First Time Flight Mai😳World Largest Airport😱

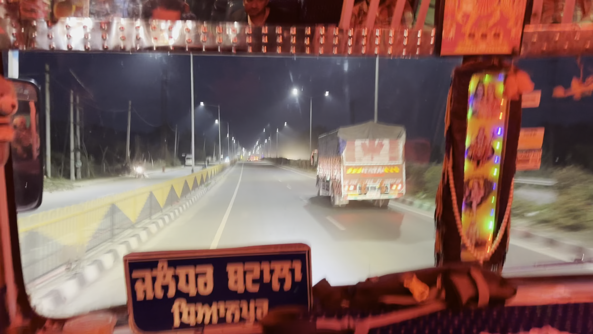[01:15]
रोड दिखाए रोड दिखाते दिखाते दिखाते दिखाते उसके बाद हम पहुंच गए सीधा चंदिगड़ वहां के रोड काफी अच्छे थे मैं पहली बार चंदिगड़ के वा था मेरा पहला एक्सपिरियंस है